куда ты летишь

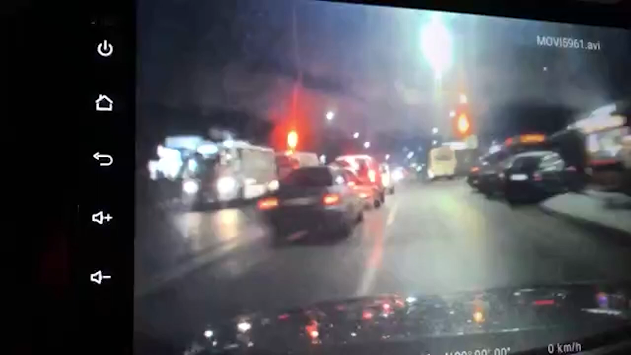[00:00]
а делаешь а куда ты летишь с ребенком а дебила густок я до тебя сидеть не хочу понимаешь у меня Я вот свой догон. Куда ты летишь? Я трогался на зеленый.